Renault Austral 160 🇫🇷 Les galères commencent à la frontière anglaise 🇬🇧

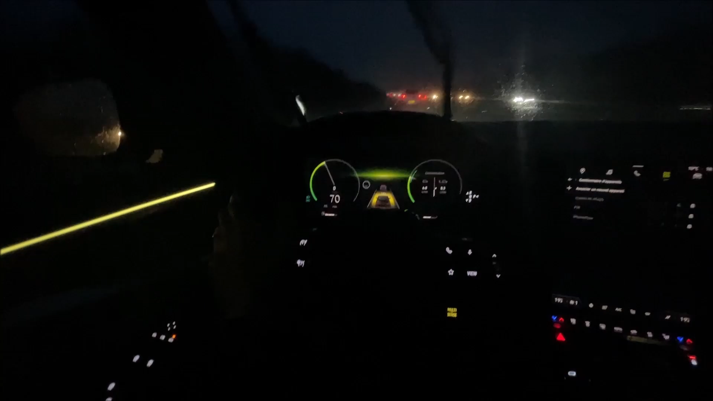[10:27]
Bon, j'ai complètement oublié de vous dire où j'allais. À Goodwood, donc à 2 heures de là où je suis arrivé, à Frickston, je sais pas comment on dit.
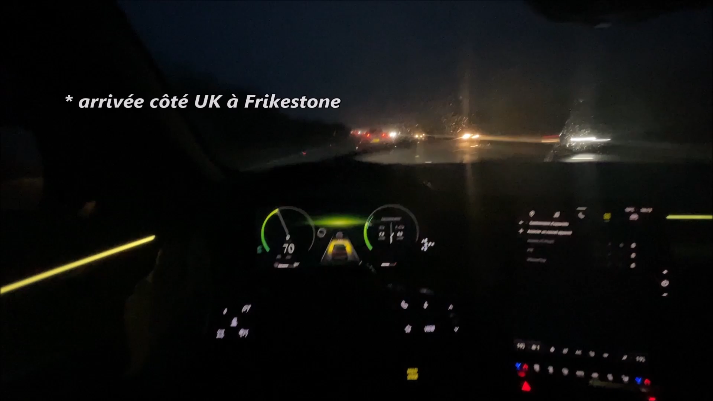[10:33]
Petit point conso quand même, très important, 8,3 litres au 100 depuis mon périple.